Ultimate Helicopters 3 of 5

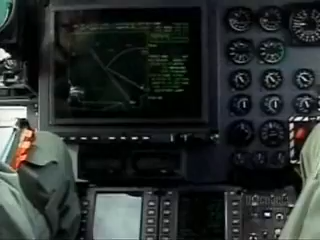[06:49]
To do that, I'd eliminate it with the radar, and then using the radar, I'd guide the missile onto the target.